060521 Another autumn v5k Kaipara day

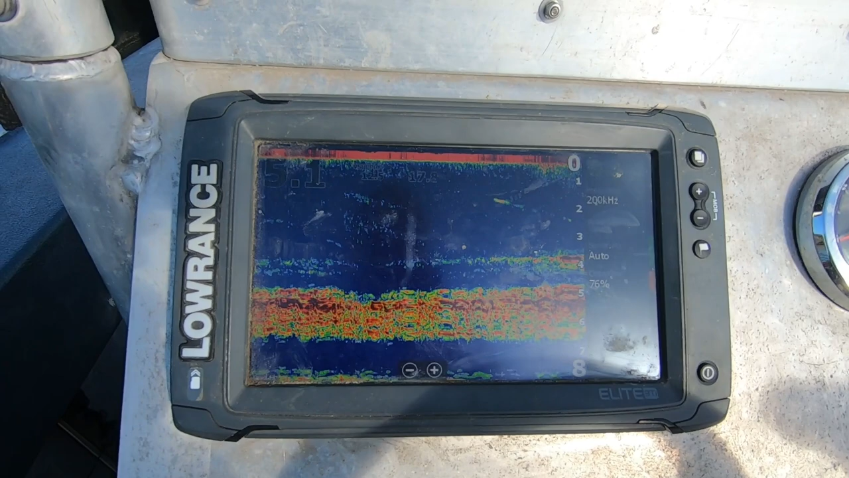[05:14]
5.2 metres, burley cam's down, so you'll get to see what that looks like. Hopefully the visibility's okay. Should be. Those that fish the Kaipara regularly will recognise the spot,
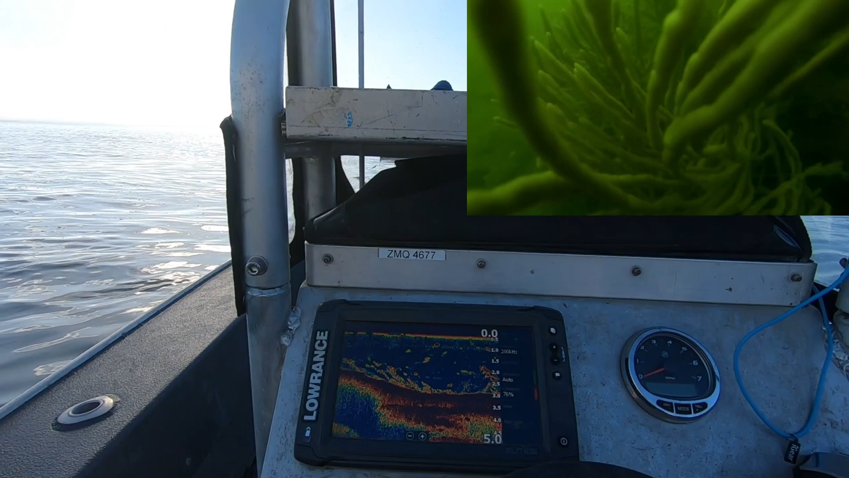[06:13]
you can see it's just starting to drop off to 3.6.
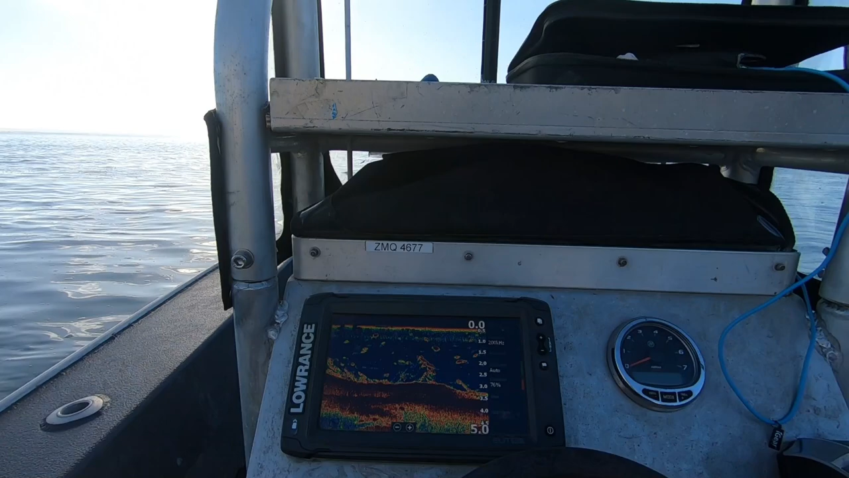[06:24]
And there we go, 5.4, so we stopped Minny. Let it get its bearing lock.
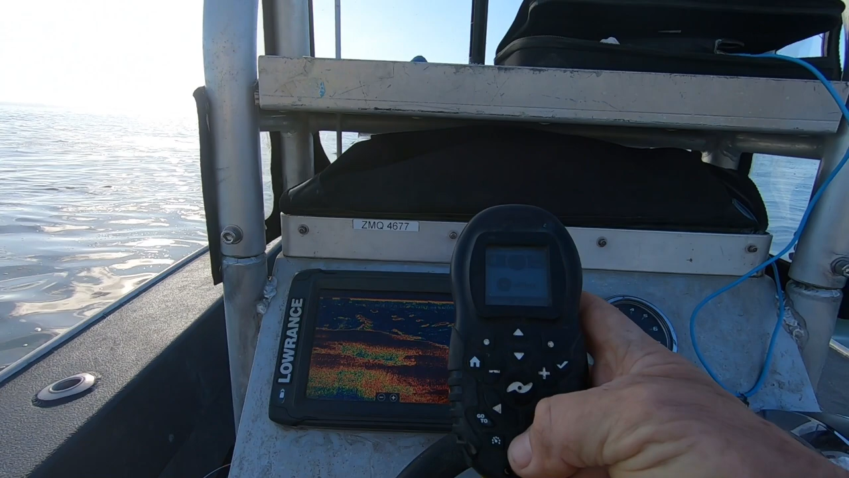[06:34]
Put it on spot lock.
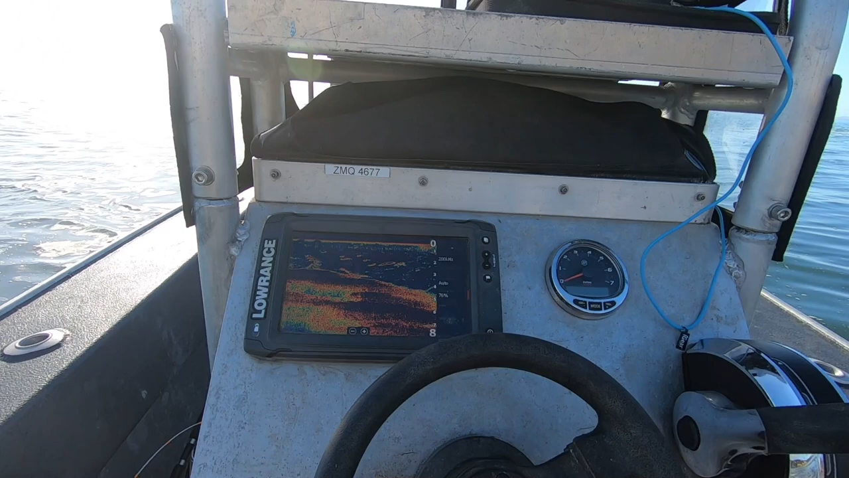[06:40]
And she should do a thing. You can hear her, she's up to 5.4, just trying to hold us here.
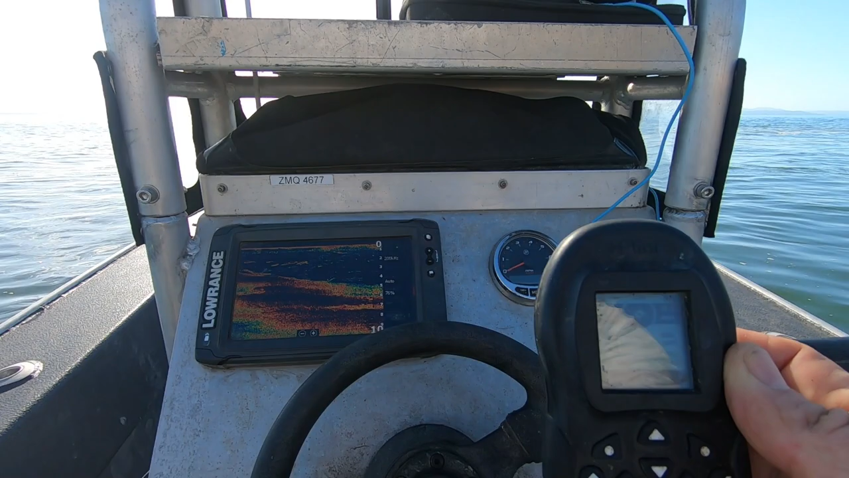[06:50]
So yeah, if you get it too, don't quite get it right. You can see the swirls on the water here with the current ripping past.